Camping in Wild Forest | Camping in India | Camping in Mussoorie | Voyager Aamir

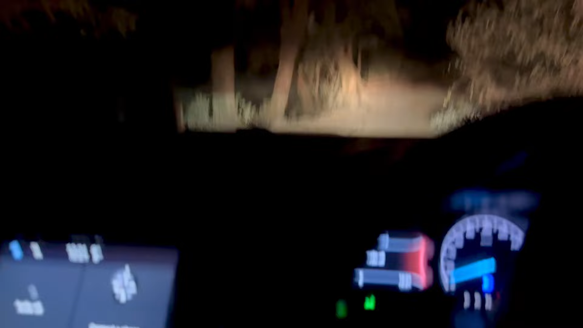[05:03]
रस्ता बंद है अ वही � तो अब जा रहे हैं दूसरी camping location देखने कि कहीं कुछ मिल जा क्योंकि रात के बज रहे हैं बारा सड़े बारा हो रहा है रस्ता बहुत खराव है दरगा भाई रस्ता बठक गया है कुछ समझ नहीं आरा कहां कैम्प लगाना है कहां नहीं लगाना गाड़ी अपनी दर खड़ी यह किसी की private property है